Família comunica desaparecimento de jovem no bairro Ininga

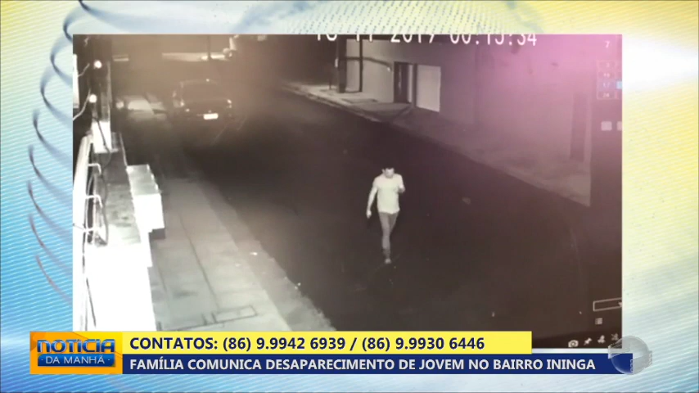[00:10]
A última vez que ele foi visto, ele trajava uma camisa cor mostarda, calça jeans e tênis. Esse vídeo mostra o momento em que Elton abandonou o carro nas proximidades do bairro Ininga, na zona leste de Teresina,
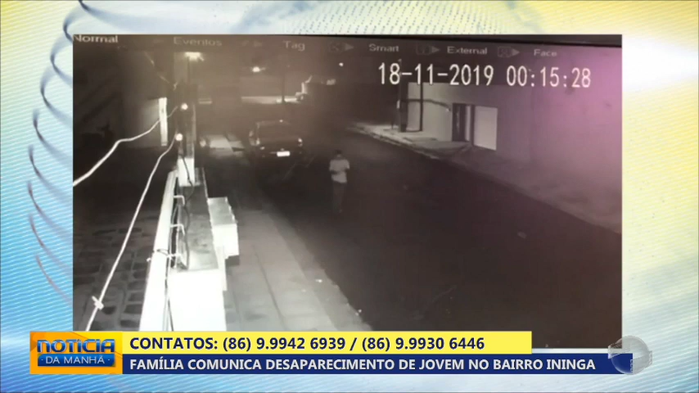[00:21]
e seguiu a pé com o destino até agora desconhecido. Quem tiver mais informações pode entrar em contato pelos telefones que estão aí no vídeo, e eu vou falar agora,